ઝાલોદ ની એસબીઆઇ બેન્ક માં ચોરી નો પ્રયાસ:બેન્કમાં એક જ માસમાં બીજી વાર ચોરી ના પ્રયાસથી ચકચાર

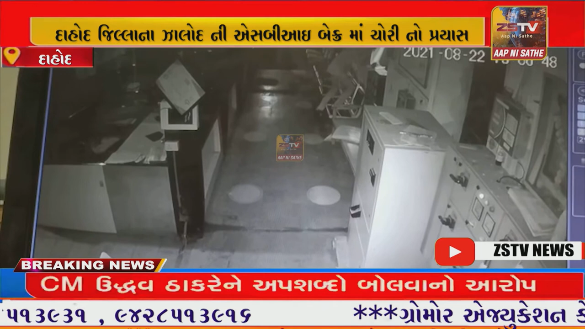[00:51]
बेफाम बड़्या छे जालोदमा चोरी तसा बाईको उठावाना बनावो अवान नवार बनता